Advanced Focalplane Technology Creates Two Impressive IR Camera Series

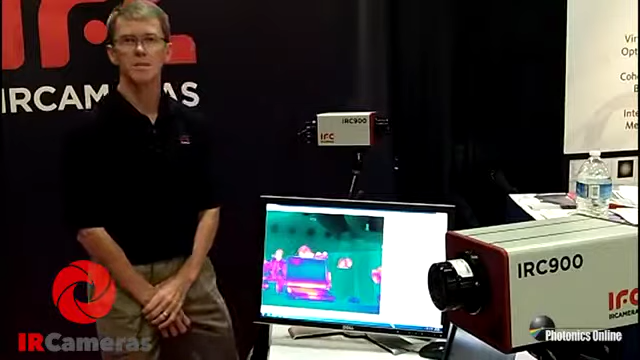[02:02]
The main difference between the two series are this happens to be a close cycle cooled. We can offer it in either a rotary cooled or a linear cooled option. And when it comes to the filter wheel it would be a warm filter wheel as opposed to the cold filter wheel in the Portfield Dewar version. We believe this is the most technologically advanced camera in the industry. It has the highest frame rates available. It has four times the output frame rates per output of any other camera in the world.